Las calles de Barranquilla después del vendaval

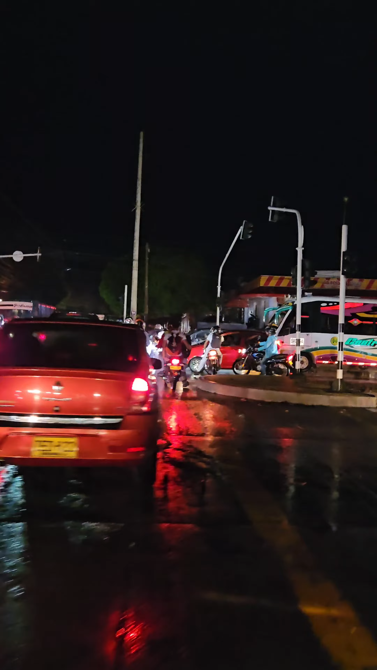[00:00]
Barrio sin luz, caos, una murilla.
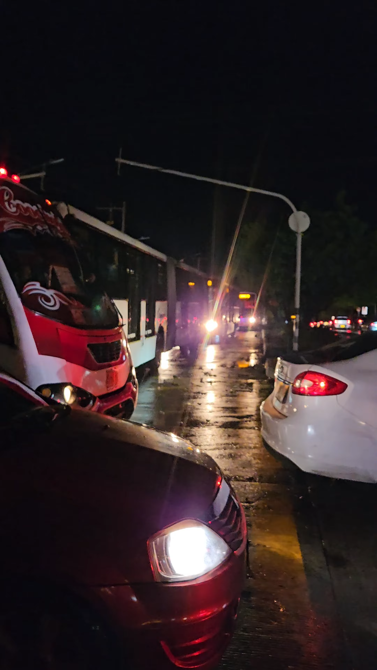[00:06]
Oye, chico, le chique a romar a sin luz, mira, porque los semáforos no funcionan.
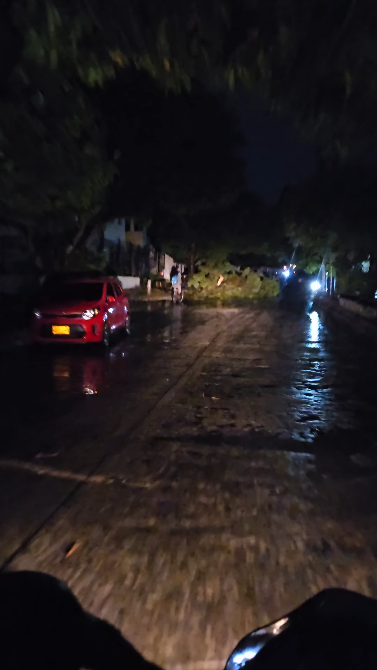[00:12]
Aquí hay otro palo, aquí por el lado del barrio La Victoria. El Vendalo, como lo hizo, así en el...
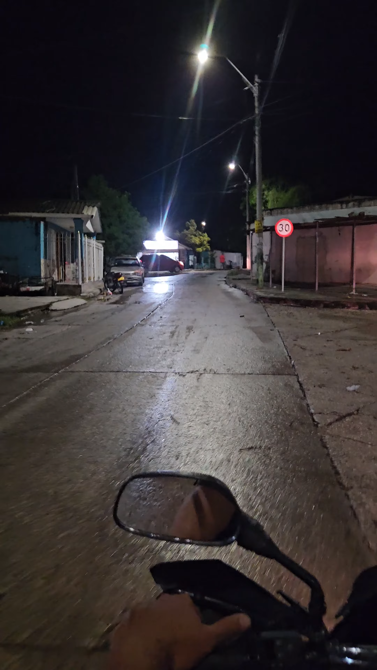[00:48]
¿Qué es como? Espérate. El padre ahí caigó.